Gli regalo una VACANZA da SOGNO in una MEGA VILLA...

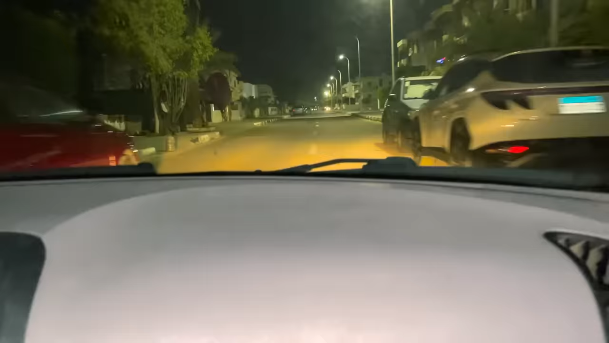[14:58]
Madonna. Qua la gente, quando tu hai le luci, non gli abbaglianti, bro, le luci. Le luci normali.
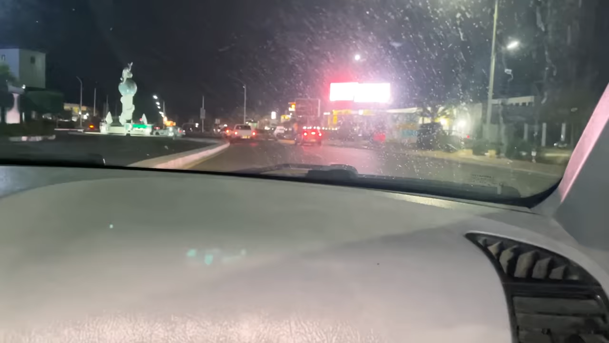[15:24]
Frate, ma è folle. Ma qua stanno in mezzo alla strada. Ragazzi, ma qua da bambino ti insegnano come attraversare senza morire. Guarda questo.
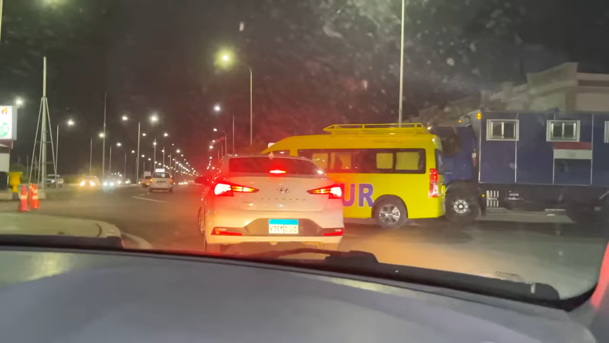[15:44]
No, bro, non posso andare a sinistra. Porco Diaz, raga.